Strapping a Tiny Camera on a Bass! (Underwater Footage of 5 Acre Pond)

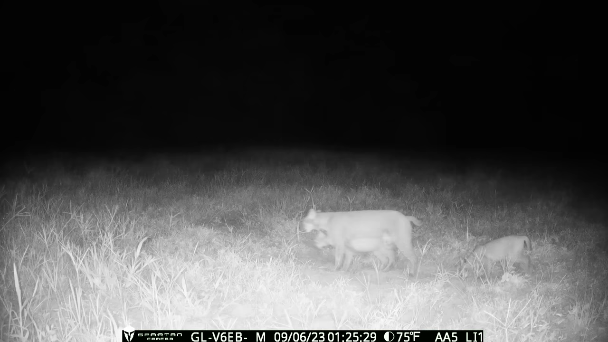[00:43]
farm and one of the bobcats also had twin babies and
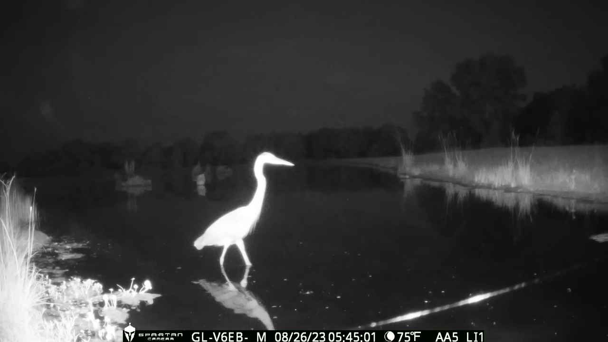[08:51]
eating birds we got mr long neck the blue heron out here on his nighttime hunting duty and we weren't so lucky with this one as they can be pretty deadly as well looks like he got a tilapia but
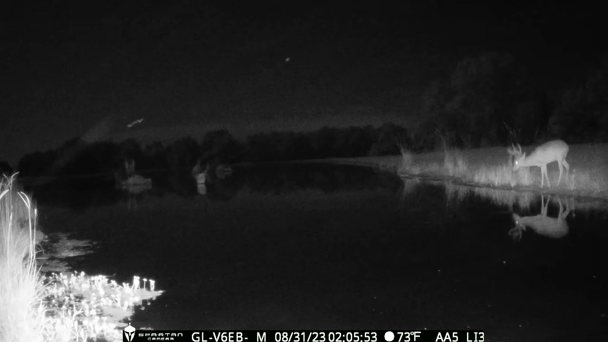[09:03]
i love the spot of this new camera so we put one out in bonnie's bayou and that's a real active area for the wildlife that come up and drink out of the pond and you can see this young buck is not sure what to think about the blue heron most of the time it's pitch black dark they can't see each other that great and some early morning action from a couple deer you can see that moon setting in the background
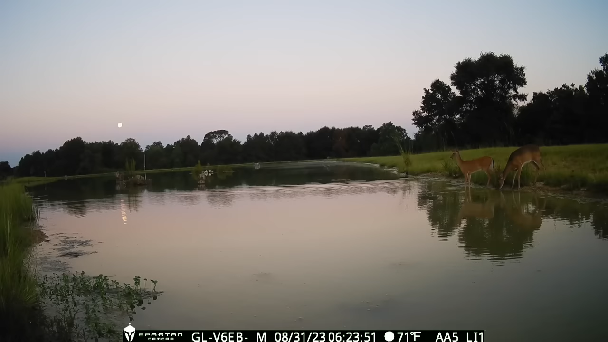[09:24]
and a nice buck strolling by
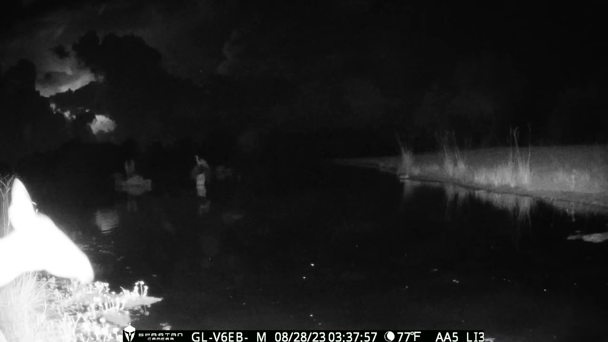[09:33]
there's a cool shot of the heron taking a break from hunting you can see the lightning in the background
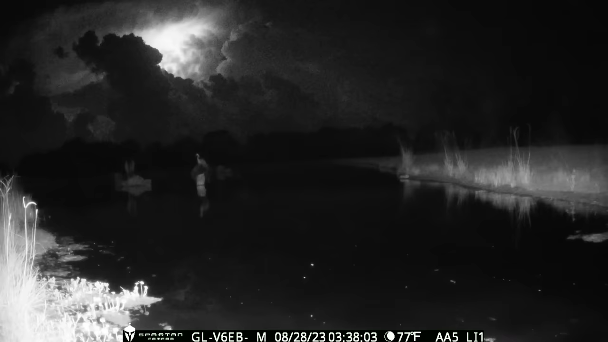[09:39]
and we got a bachelor group of bucks treading some water and some more does moving through to get a last sip of water before they head to sleep
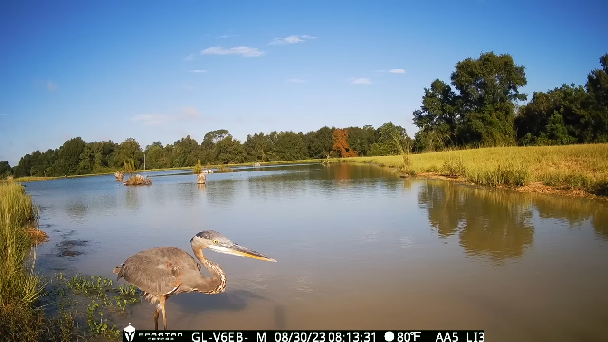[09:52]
and another pesky blue heron is back during daylight hours and this one has a unique hunting strategy he's an older looking bird and i'm not sure if he's got some eye trouble but he tilts his head a lot maybe that's to help him with a reflection on the water
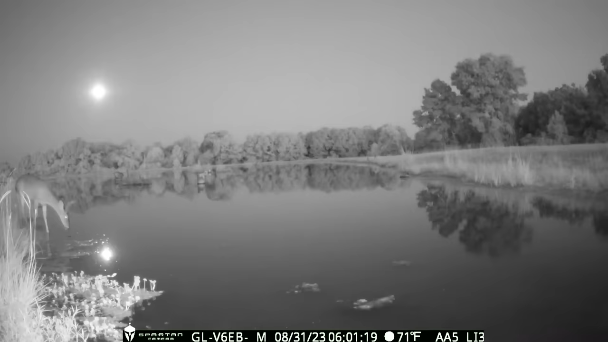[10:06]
and another nice buck stopping by at night
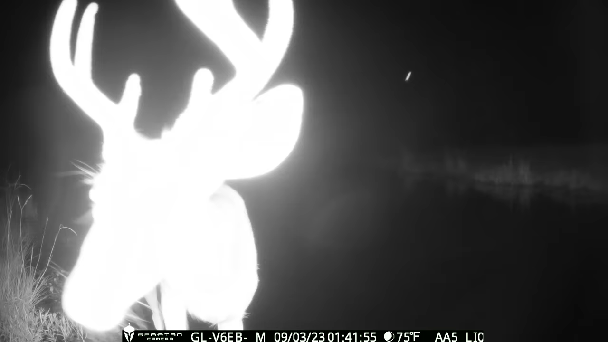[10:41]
so he's stopping by to investigate it
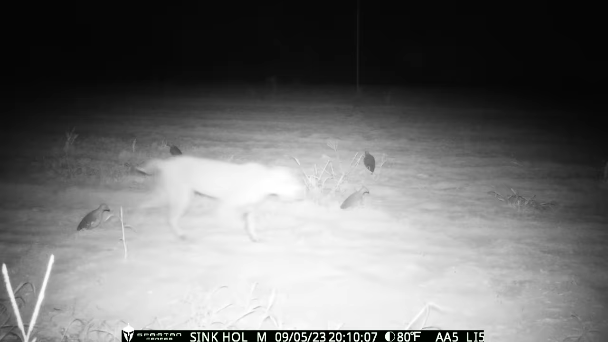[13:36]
but the bobcat stopped by and was not fooled at all
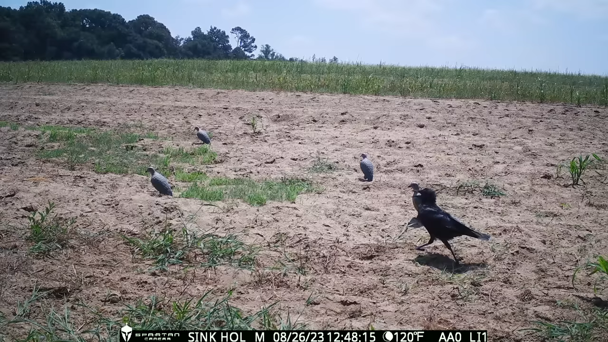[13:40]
and the crow stopping by probably fighting for territory they seem to compete with all the birds out here at the farm and a group of deer stopping by to check them out
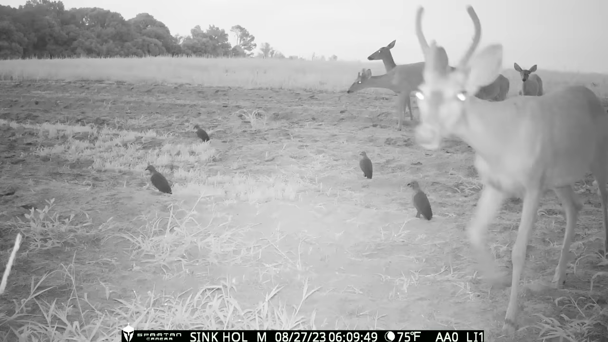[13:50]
they're probably saying y'all should have already flown up by now and it never fails George Jones the possum finds
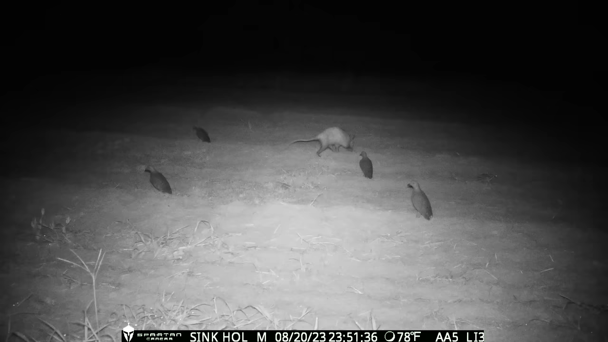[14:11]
every camera on the farm and makes an appearance and another spike can't believe his eyes or nose
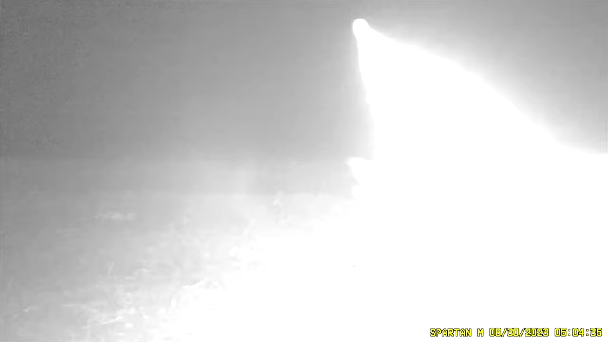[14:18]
and a young deer that seems to be more interested in the camera